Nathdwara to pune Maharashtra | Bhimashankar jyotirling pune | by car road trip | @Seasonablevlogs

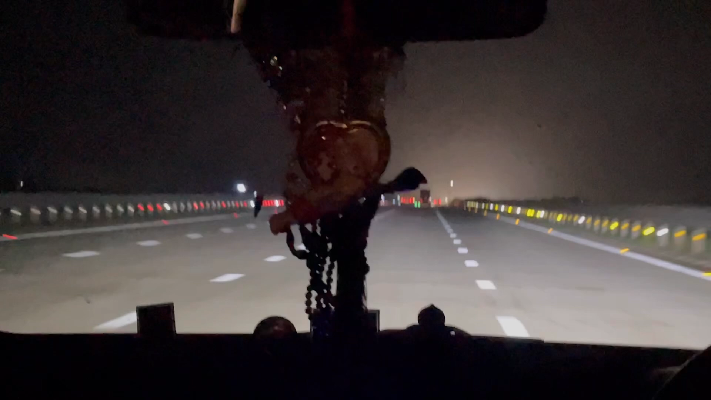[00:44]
यह दिली मुंबई जो अभी नया आईवे बना है एट लेन वाला तो यह दिली मुंबई आईवे और हम जा रहे हैं तो आप देख
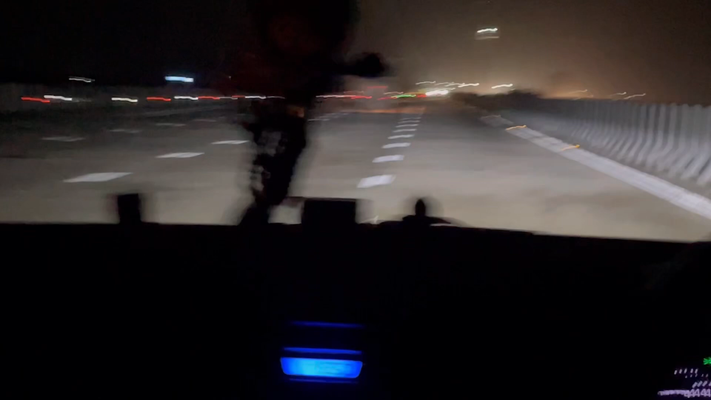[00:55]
सेथे हो यह नया एट लेन फूर नया जो एट लेन वाला आईवे बना है
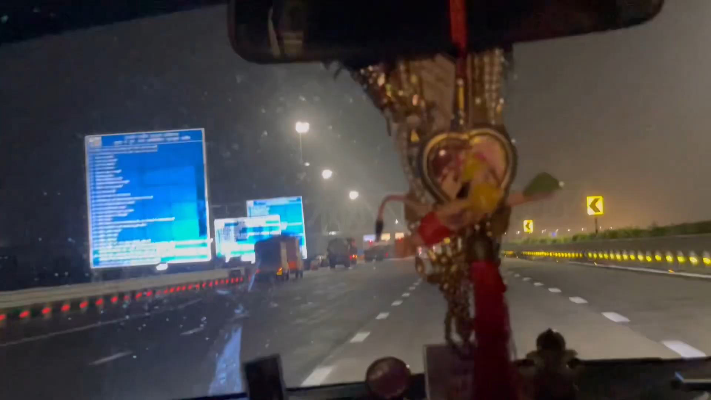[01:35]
और यह आगया टोल्टेक्स जो की बहुत ही बड़ा टोल्टेक्स
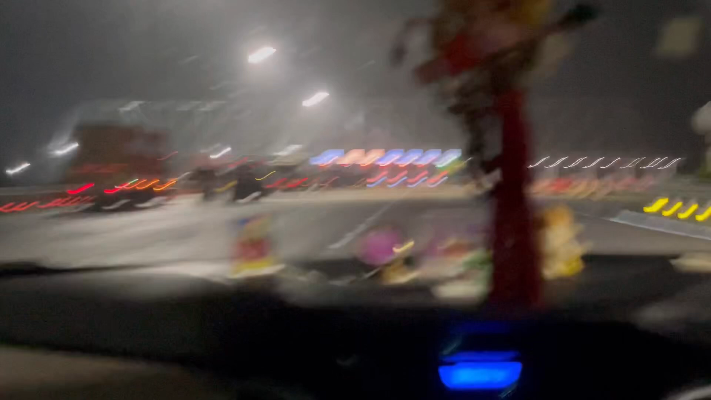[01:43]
बनाया हुआ है और पास में देख चकते हो बुलेट ट्रेंड का जो इसके